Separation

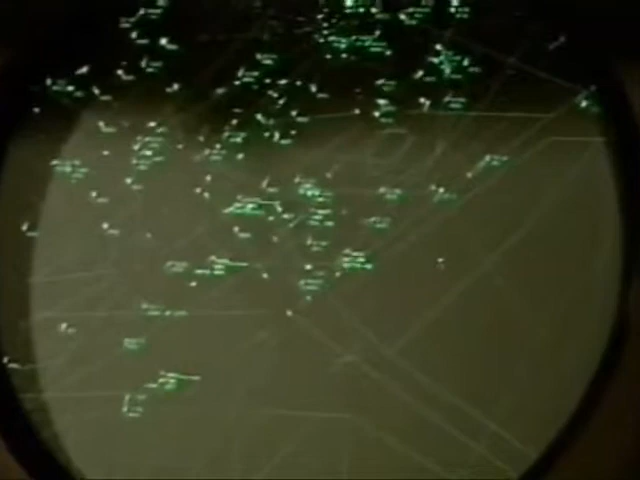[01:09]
Radar separation is the spacing of aircraft in accordance with established minima. The information is displayed on a radar screen and includes the location of the aircraft that have been identified as well as altitude,
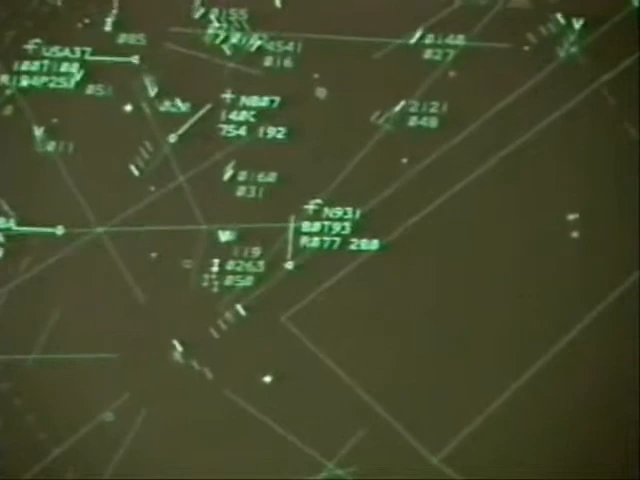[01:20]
speed and other information. This information is displayed on the screen in what is called a data block.
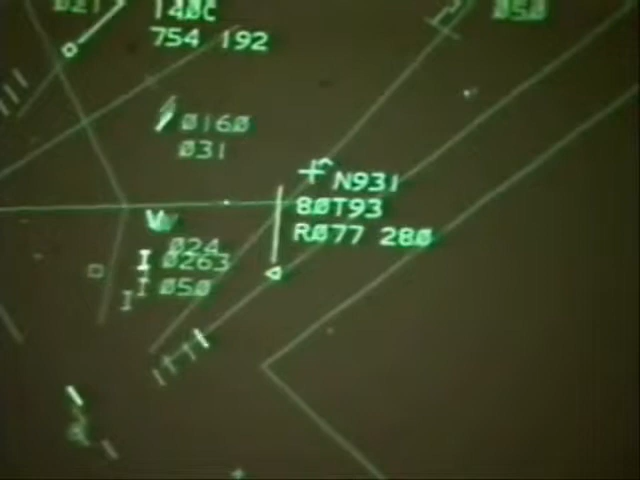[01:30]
When the controller has informed the aircraft that it has been identified and that radar coverage will be provided,
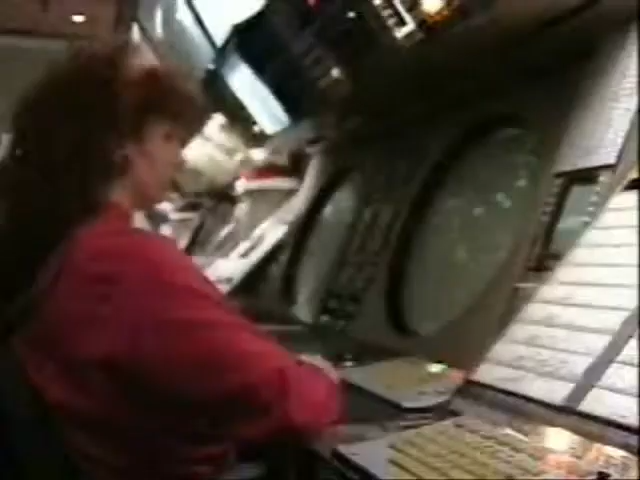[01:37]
it is said that radar contact has been established.
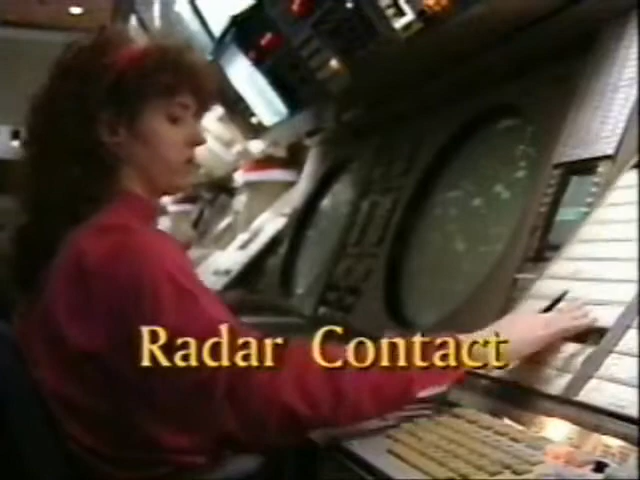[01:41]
For radar separation, the spacing between aircraft is expressed in distance, whether in feet of altitude or in longitudinal or lateral miles. Radar minima for longitudinal and lateral separation are five miles of distance between aircraft at the same altitude.
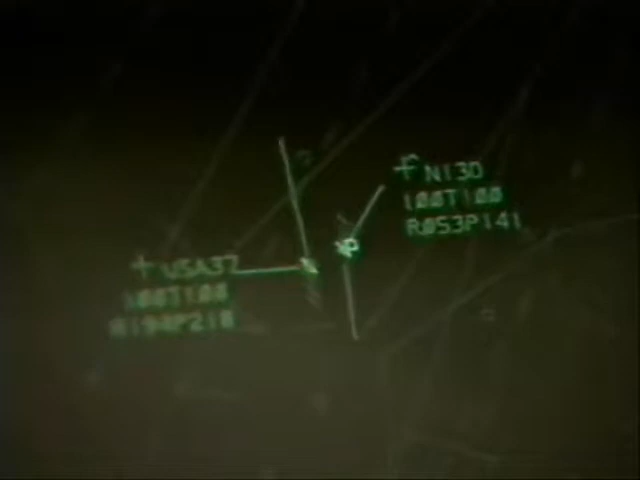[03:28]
information about an aircraft and its location and the locations of other aircraft in the area is displayed on the radar scope.
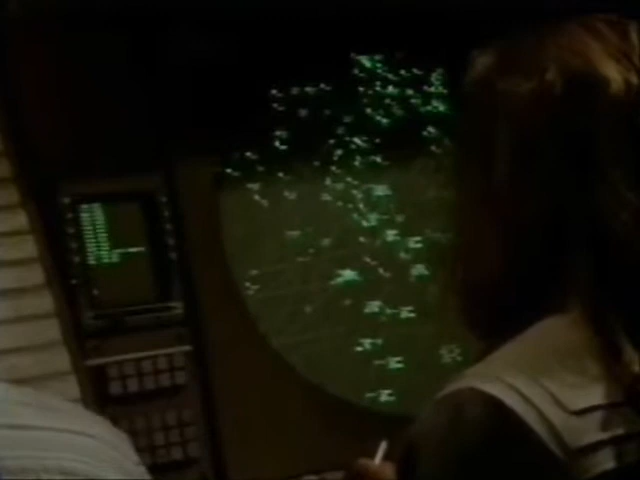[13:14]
It is the objective of air traffic control to achieve and maintain separation using radar and non-radar procedures. Radar procedures rely on information from the radar screen and flight strips to safely